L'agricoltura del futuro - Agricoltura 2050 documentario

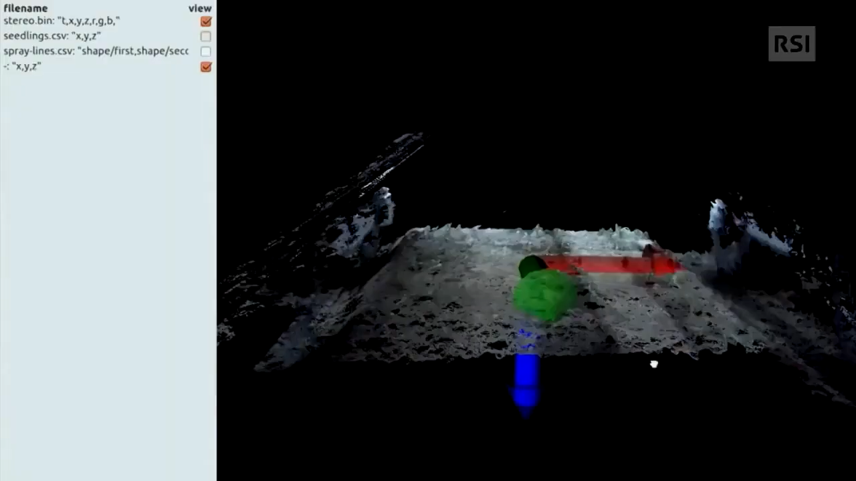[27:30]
oggi i robot sono in grado di individuare con esattezza
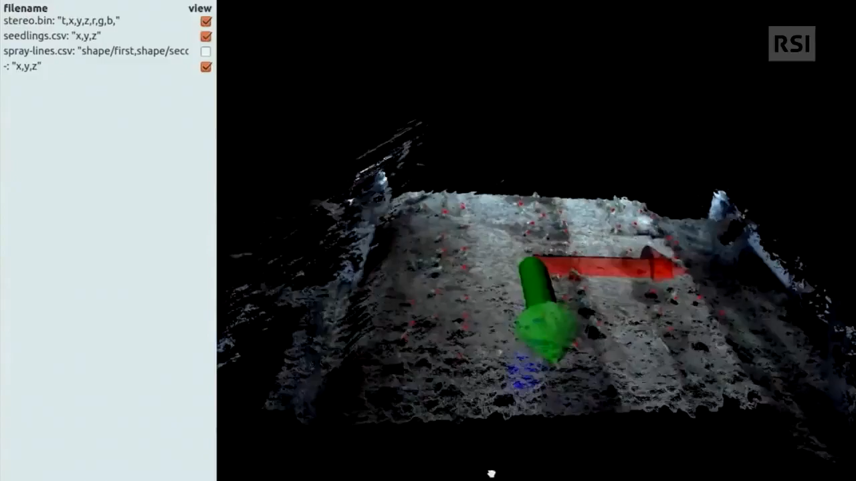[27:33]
i vari tipi d'erba e di spruzzare l'erbicida solo su quella nociva.